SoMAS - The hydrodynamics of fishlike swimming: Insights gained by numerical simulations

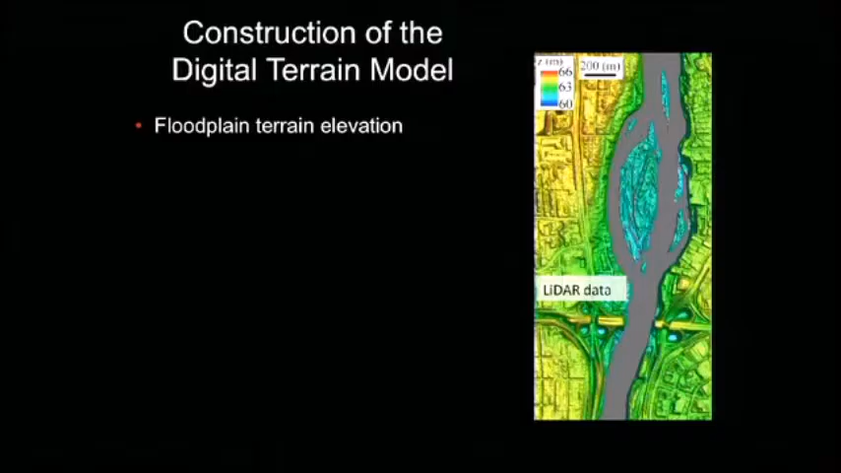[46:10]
LIDAR data to look at the floodplain, river bathymetry data,
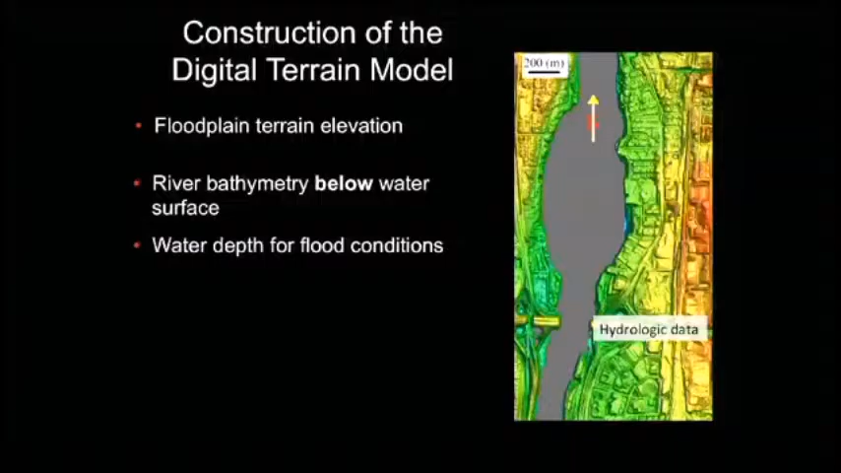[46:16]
water depth for different flood conditions, historic data, the geometries of the bridge piers and so on,
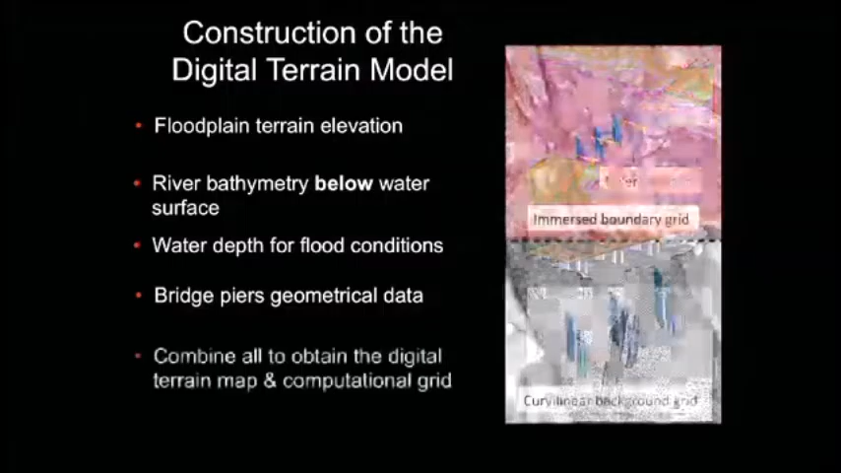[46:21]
and we're able to put together to create this digital terrain model and do simulations of unprecedented resolution, really, of different flooding scenarios. So this is the whole model in place.
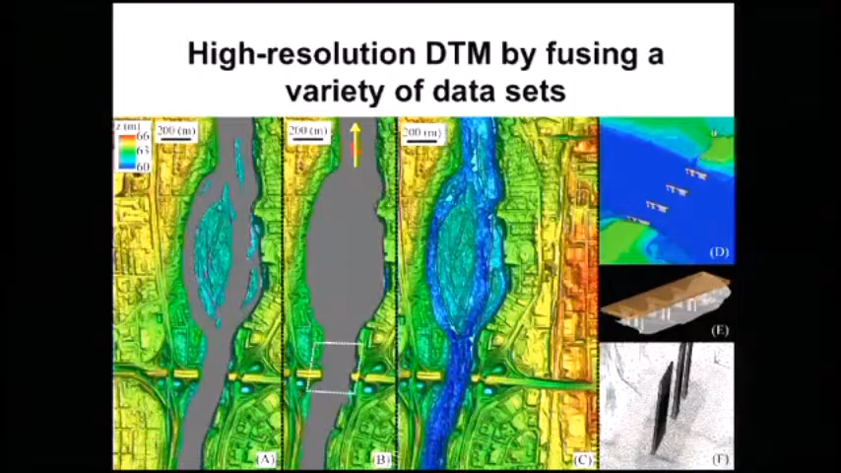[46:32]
You can see here, these are simulations of baseline flow conditions. We accompany this. So the flow is coming from here. This is velocity contours at the surface.